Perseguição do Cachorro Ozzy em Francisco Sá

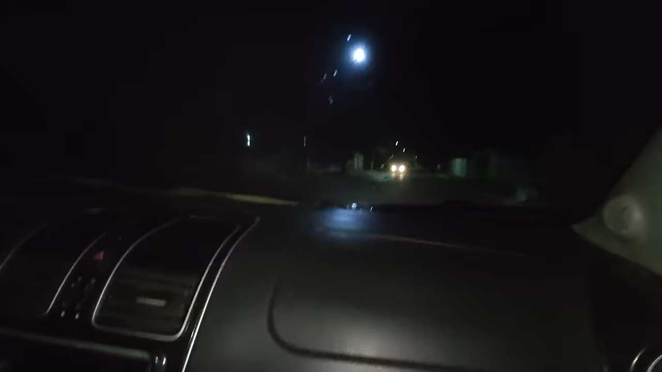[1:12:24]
Se você conseguir pular e meter a unha assim, tipo, eu pegar. E segurar... Eu peguei ele aqui, moço. Acho que ele virou aqui. Eu acho que ele virou. Ele não tá longe, não. Ele não tá aguentando mais nada. Eu acho que ele virou pra cá. Estão falando que ele virou pra cá.